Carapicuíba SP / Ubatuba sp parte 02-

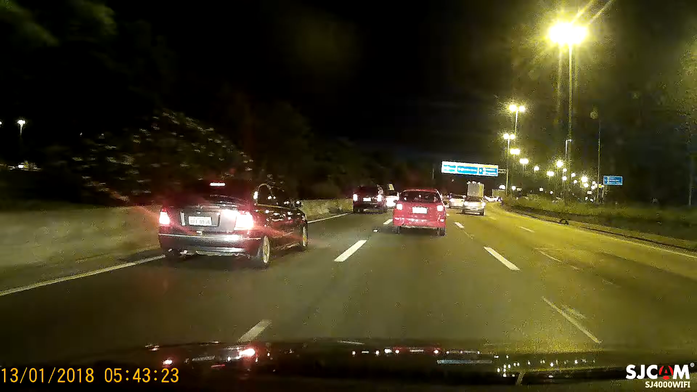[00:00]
Só o acesso da Dutra aqui Um pouquinho a frente aqui eu vou pegar a rodovia Presidente Dutra Saindo da marginal Tietê Sentindo Rio de Janeiro Só que eu vou até Taubaté Pela Dutra E chegando em Taubaté eu acesso a rodovia Oswaldo Cruz